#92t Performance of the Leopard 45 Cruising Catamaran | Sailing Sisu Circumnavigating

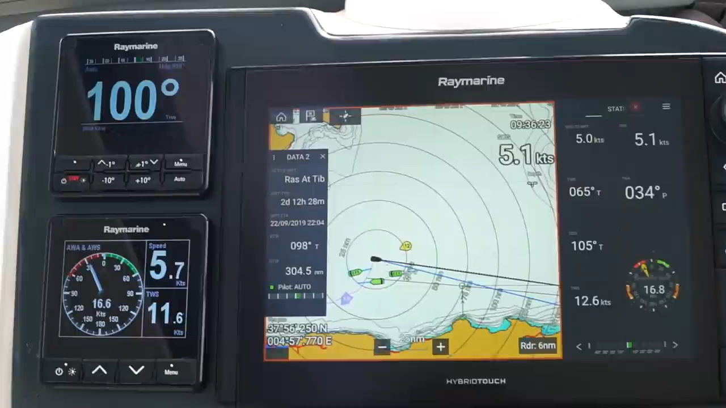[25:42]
but you can see that my true wind angle is around 40 degrees, around there.
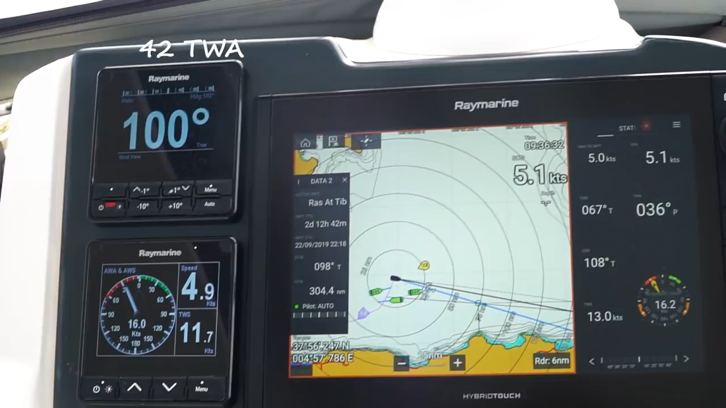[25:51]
And my speed is about 5 knots.
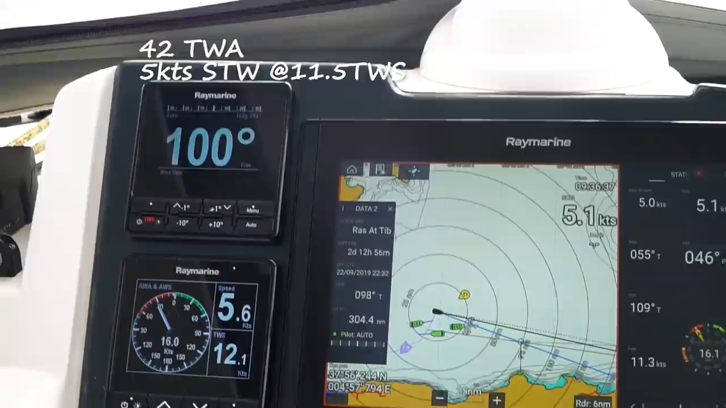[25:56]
That is speed over water or through the water is 5.5, speed over ground is about 5.
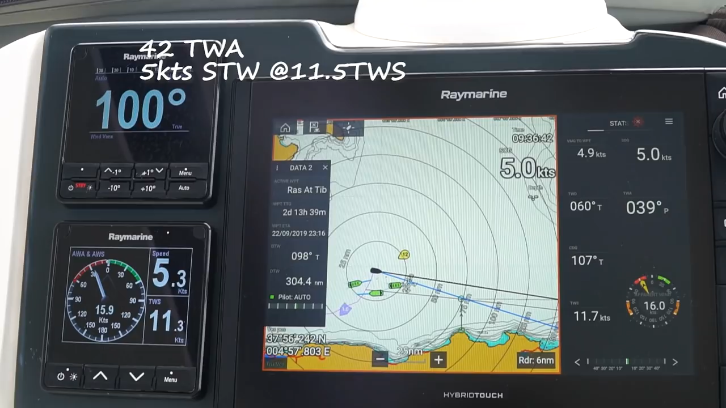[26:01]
So we have a little bit of a current against us. But look at our VMG.
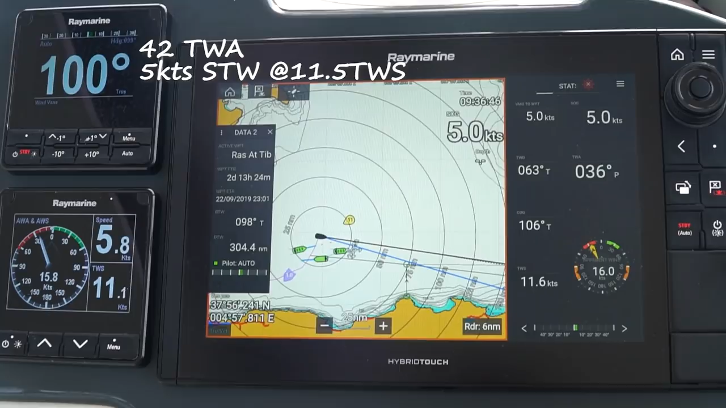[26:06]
Our VMG in the top left corner is around 4.9, just below
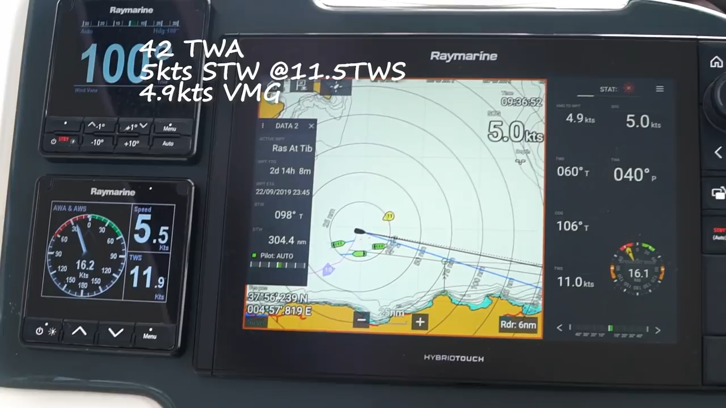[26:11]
our speed over ground. So we have a very good angle, and the wind is at a very good angle towards south.
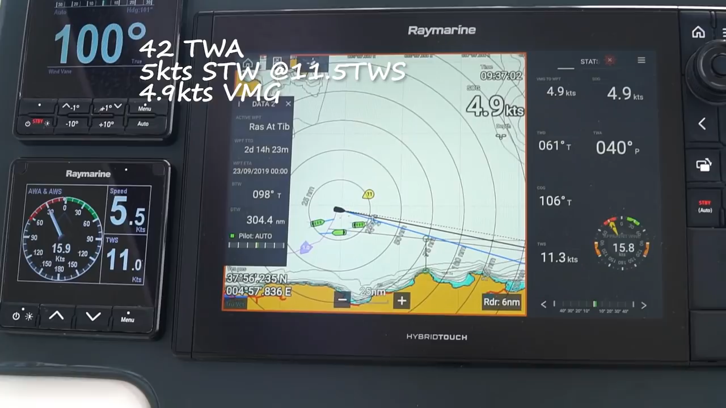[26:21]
So we can keep this course, but check now if I increase 5 degrees. So you check now our VMG.
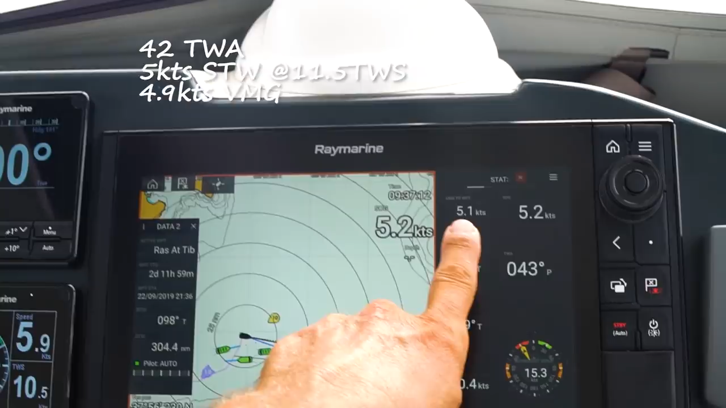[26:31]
So the VMG, you need now to check. I'm going to increase with 5 degrees.
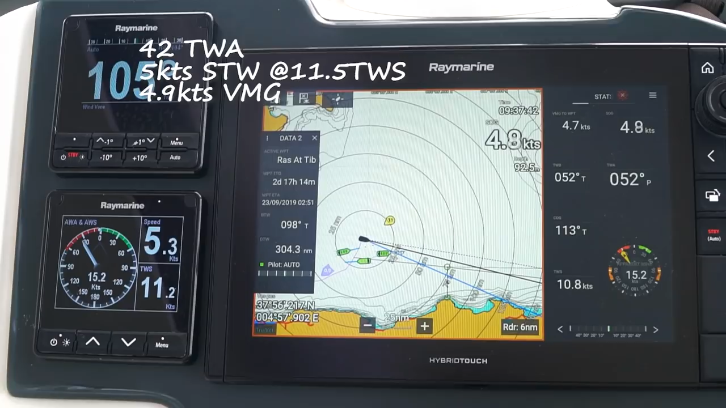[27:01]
Wind was a little bit in a lull there. We know 10 knots of wind, so the wind just dropped as I was doing this. But let's see what's happening.
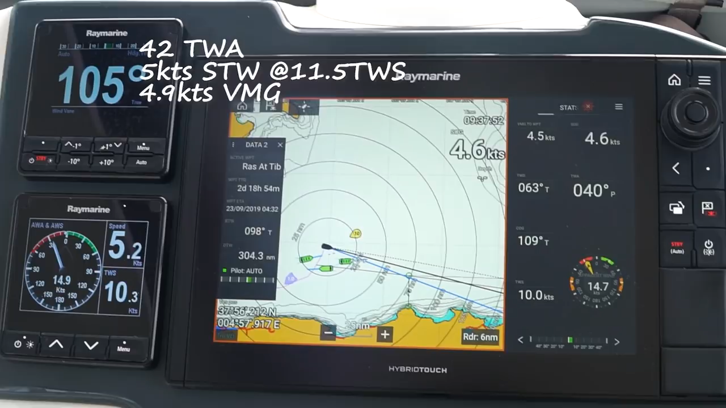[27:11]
You see, our angle is still, the wind is definitely changing.
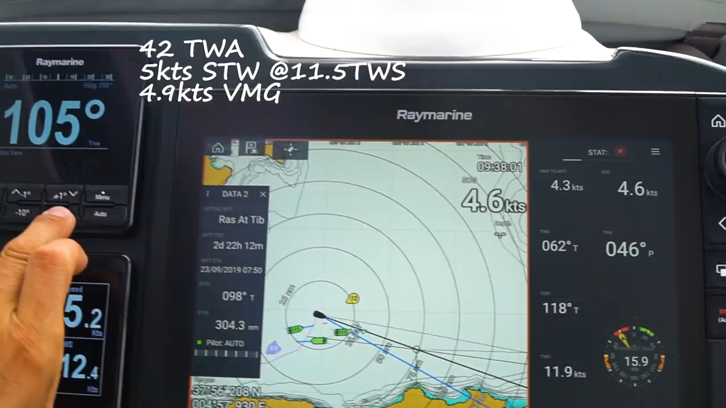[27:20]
So I'm going, I'm going to put 10 degrees more. And now we're at 115. So I'm now, and if you can see now there, I'm going to about 55.
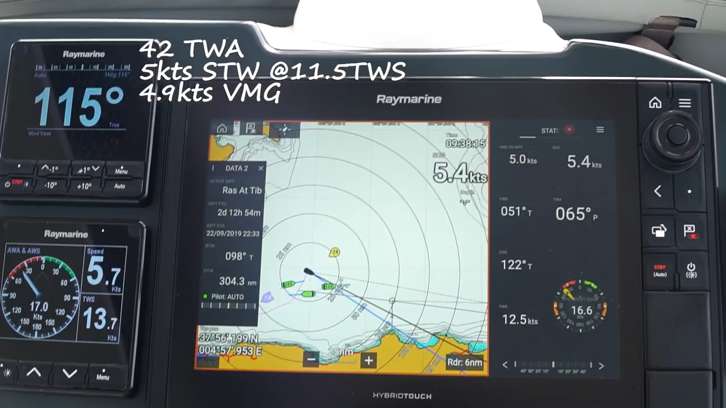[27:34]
We were at 54, 60 around there. Now our speed of the ground is 5.6.
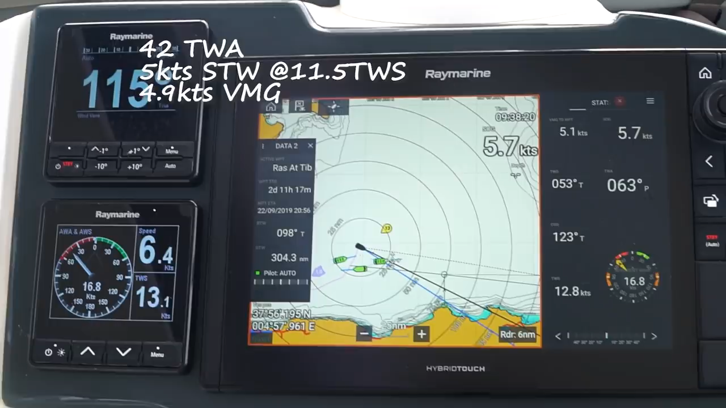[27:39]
Check our VMG is picking up.
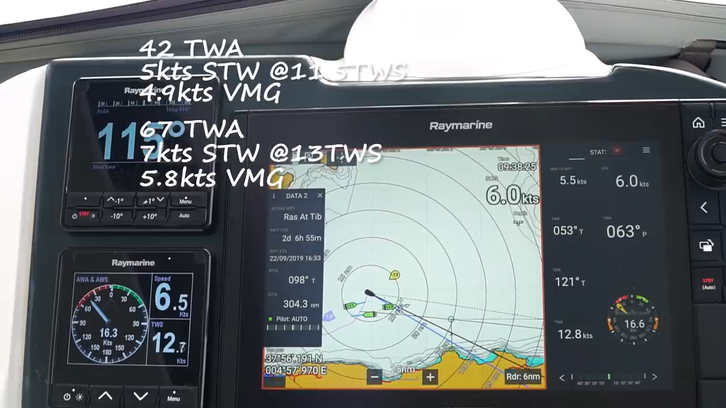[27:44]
5.5. 5.6. So even though that our angle is now towards our